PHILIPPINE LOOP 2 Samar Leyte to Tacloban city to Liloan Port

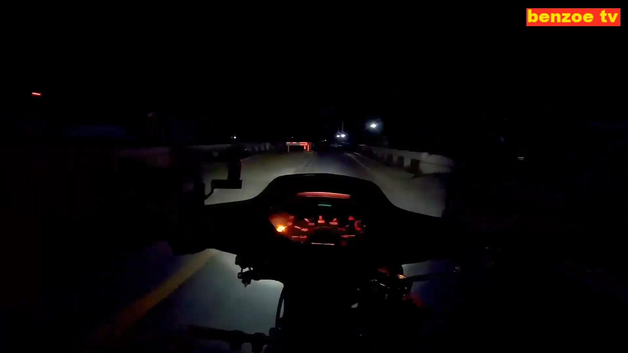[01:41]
Sobrang dami na lubak, tapos ang ipot ng kalsada.
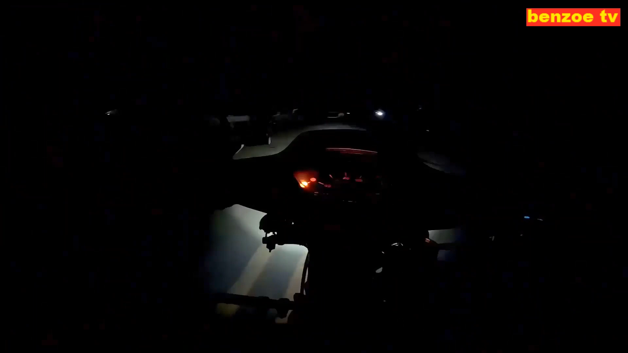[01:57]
Nay, kalain mo, nahuli tayo ng kwarta dun.
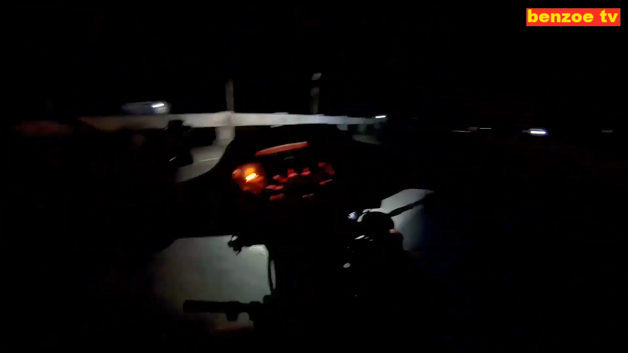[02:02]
Hindi mo akalain na ganito ka worse yung kalsada. Oh. Grabe. Magandang gabi po.
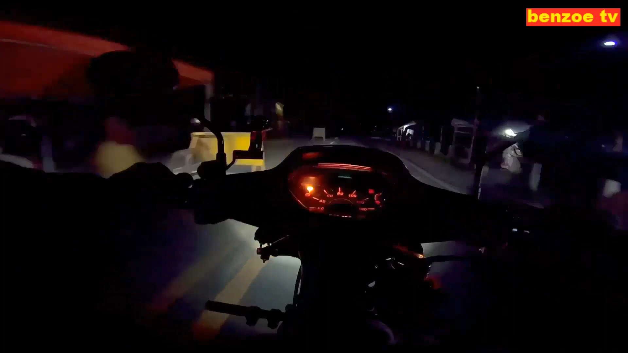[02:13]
Ay, madaling araw. Umaga na pala. Tsaka